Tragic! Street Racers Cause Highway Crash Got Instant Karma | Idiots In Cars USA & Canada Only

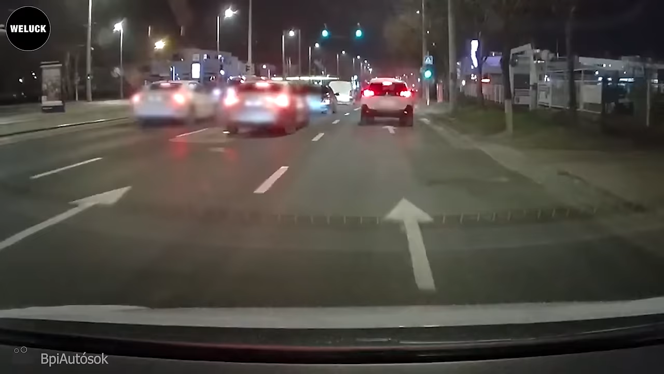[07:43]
Oh no, as I see it, the problem was that he was looking at the traffic light instead of the traffic in front of him.
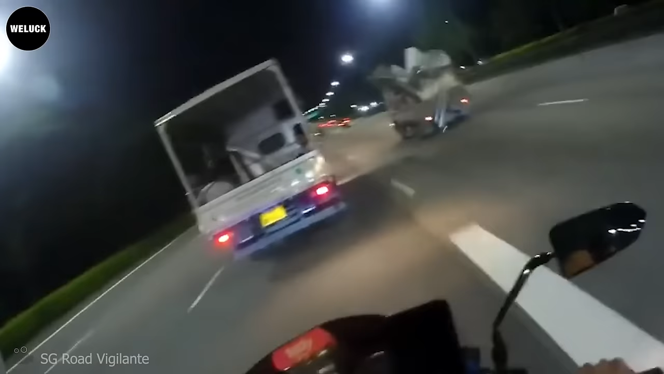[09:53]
Always securely tie or attach goods to a good vehicle to prevent their falling off from the vehicle.